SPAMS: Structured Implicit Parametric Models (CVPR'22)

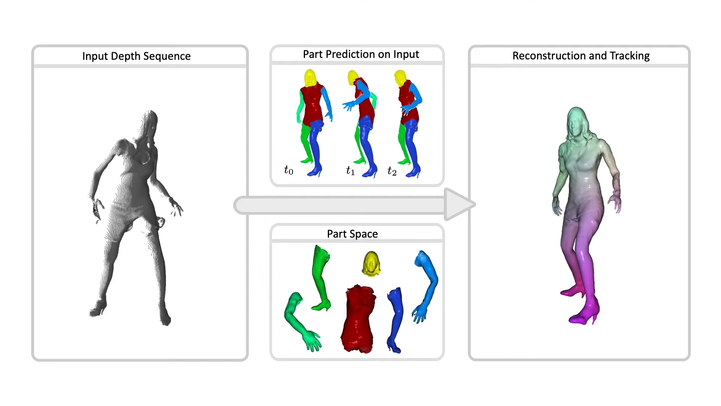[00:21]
with part decomposition characterizing a lower-dimensional space in which we can establish coarse motion correspondence. This allows us to effectively fit our part decompositions to new depth sequences with challenging motions.
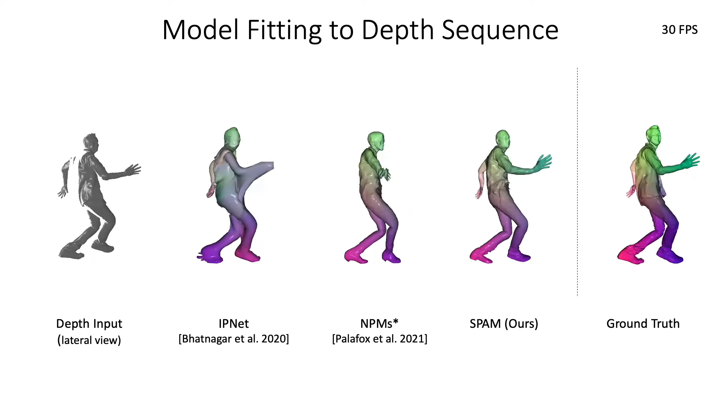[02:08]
In comparison to the baselines, we can retain more hair and facial attributes.